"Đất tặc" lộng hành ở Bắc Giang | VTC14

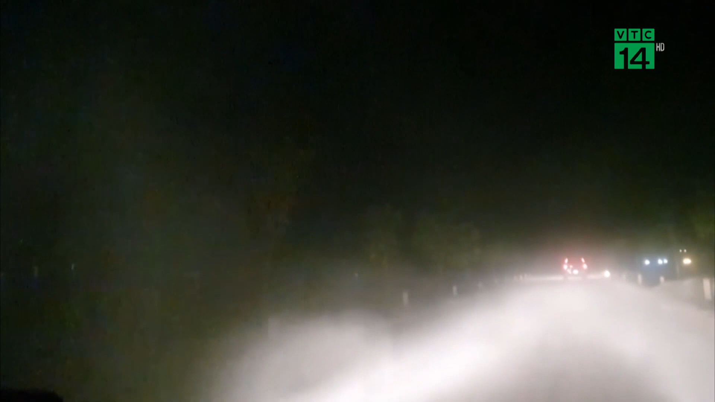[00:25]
21h30, tiếng máy cẩu, máy xúc phá nát bầu không khí tĩnh lặng của màn đêm.
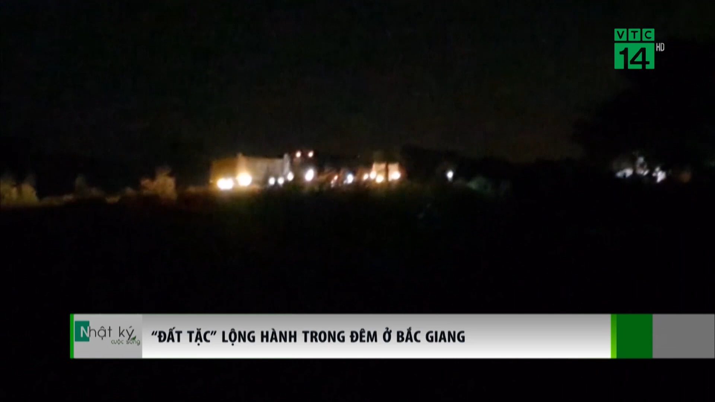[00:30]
Sự nhộn nhịp khẩn trương còn đến từ hàng
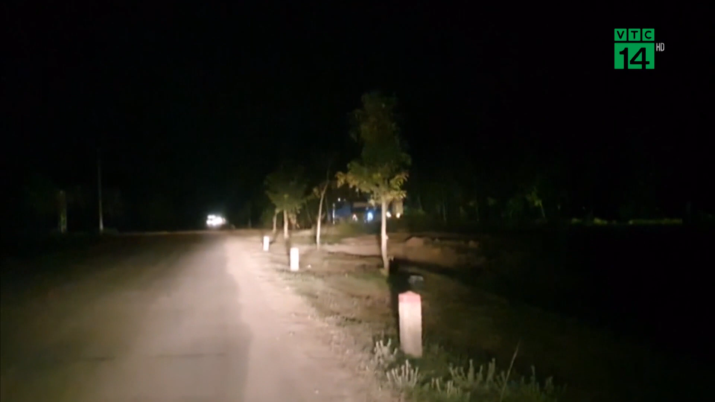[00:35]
chục chiếc xe tải trọng lớn đối đuổi nhau xa vào chở đất mang đi tiêu thụ.